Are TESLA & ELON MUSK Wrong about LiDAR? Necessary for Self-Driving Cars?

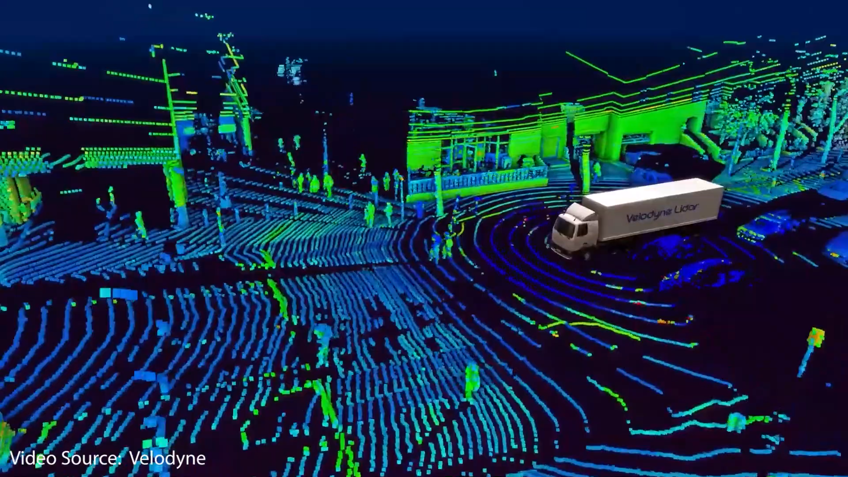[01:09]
LiDAR stands for light detection and ranging and basically is a sensor
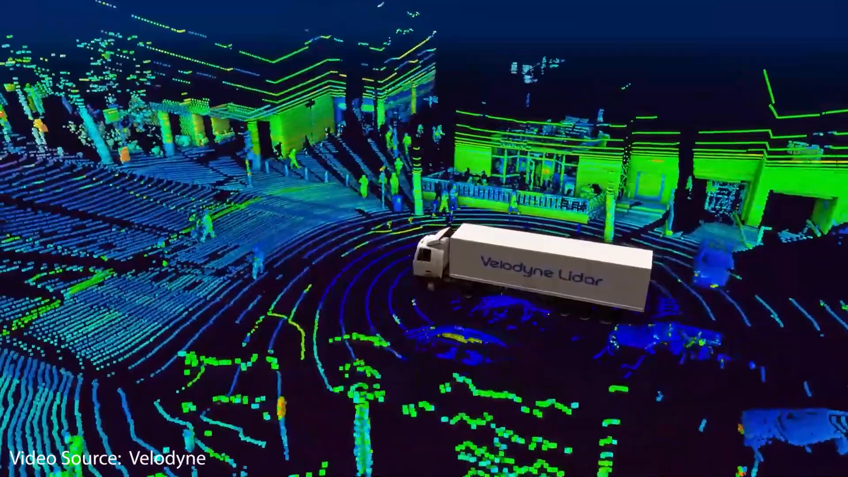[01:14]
that uses laser pulses to detect objects and build a digital map of the surrounding area.
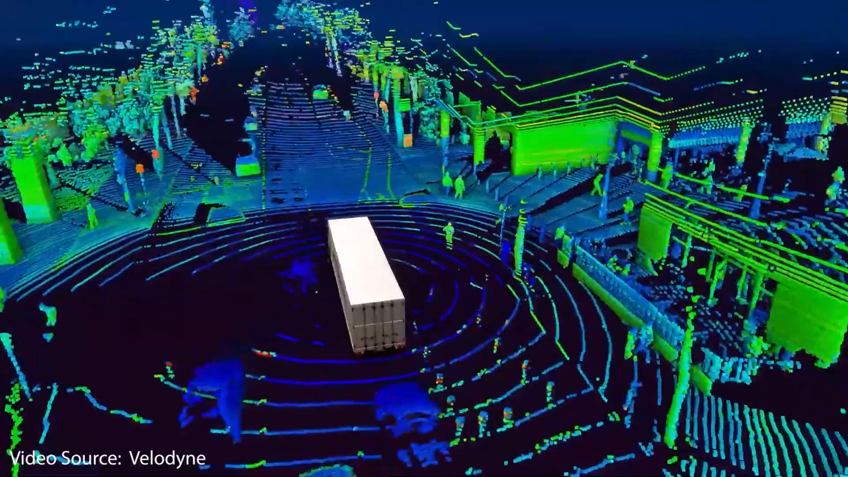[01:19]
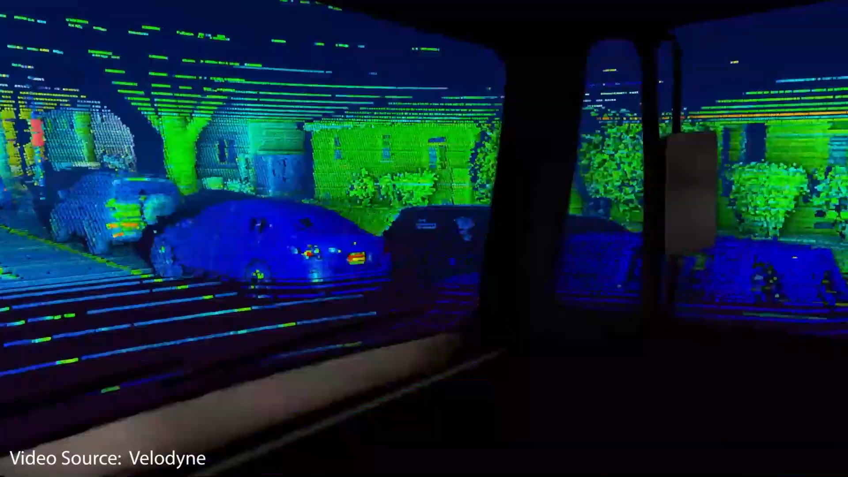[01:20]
One of the main reasons why LiDAR is used by so many companies is because
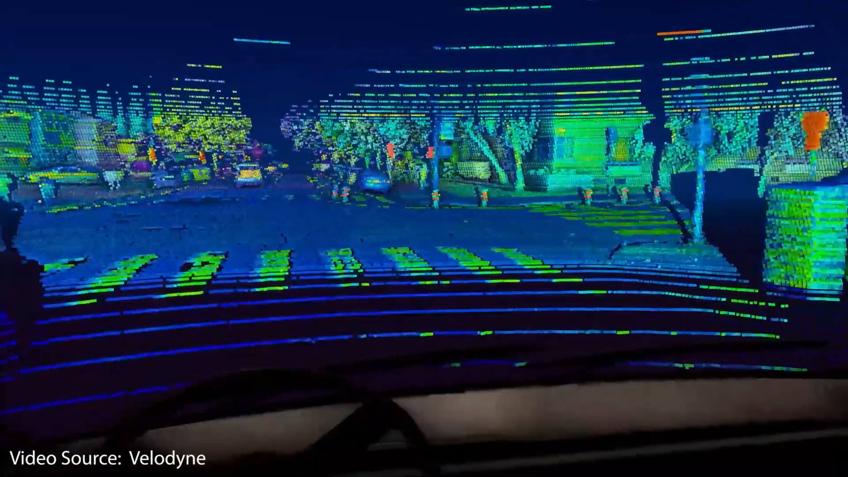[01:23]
LiDAR is very accurate when it comes to reading distances and depths and it allows you to build a 3d model of the world around you.
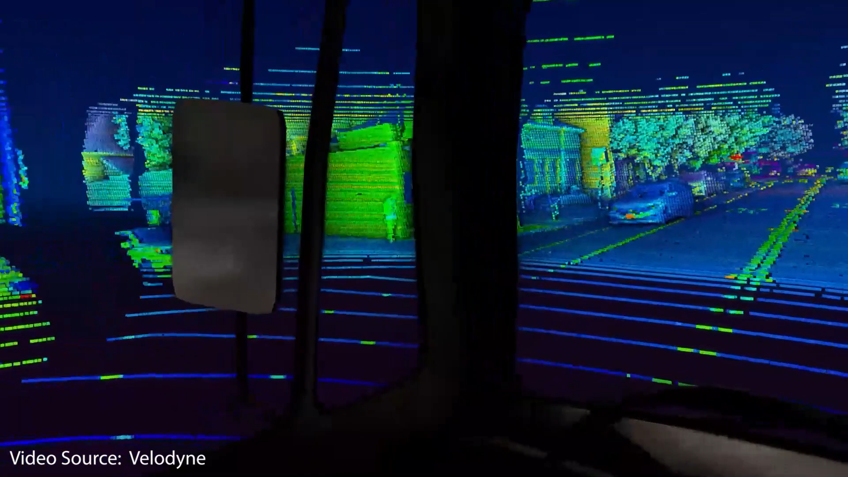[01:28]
However when you look at the leading companies currently working on full autonomy, Tesla, Waymo, Cruise,
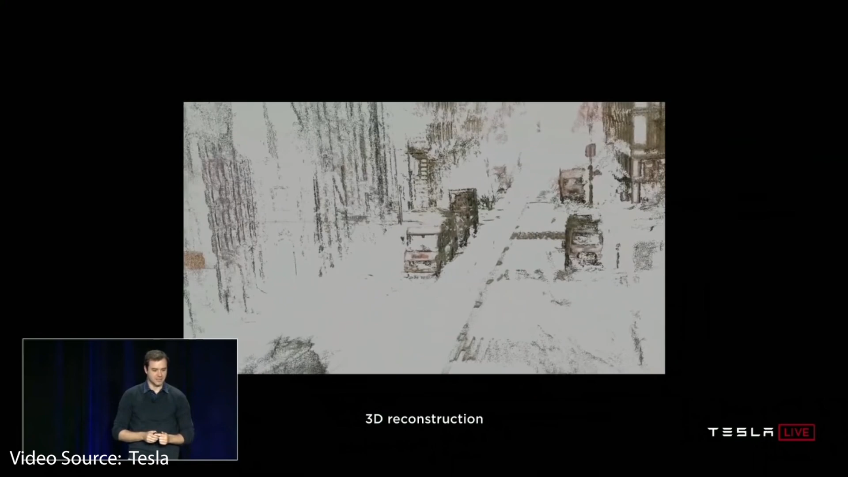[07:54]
As you can see in this particular video, they were able to take a short clip of driving through an area and create this 3D model from that particular video data.
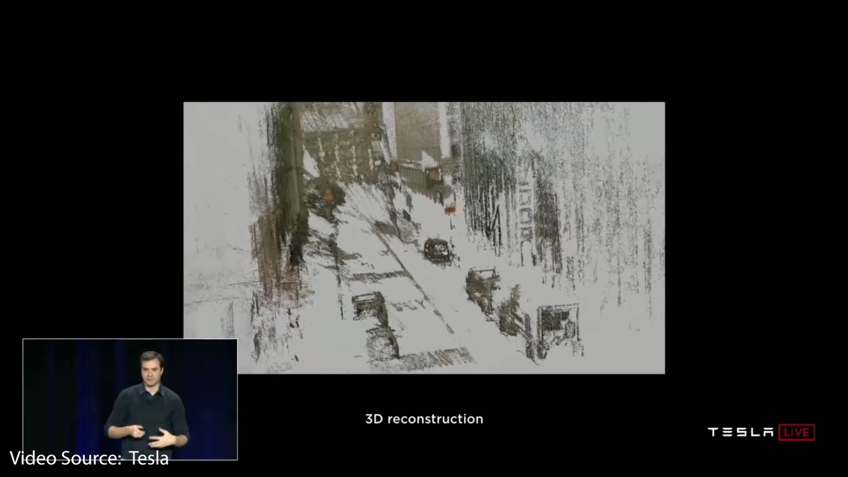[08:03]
Also as Elon Musk mentioned at Autonomy Day and he's mentioned this in the past as well, humans can drive with vision alone.